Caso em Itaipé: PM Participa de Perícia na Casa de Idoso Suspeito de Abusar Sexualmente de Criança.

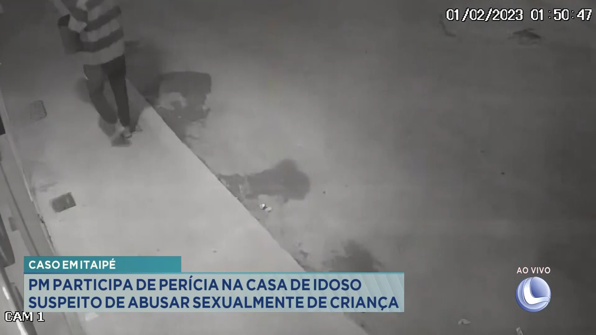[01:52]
Não é? Ah! É aí, dá um clarão ali, né? O diretor tá me mostrando. Ó, ó o clarão que vai chegar. São um e tanto da manhã lá, ó. Ó lá, o clarão. Aí vem eles correndo. Cadê eles? Vem eles correndo, ó. Ó. Ah, o rapaz tá com um vasilhame na mão, né?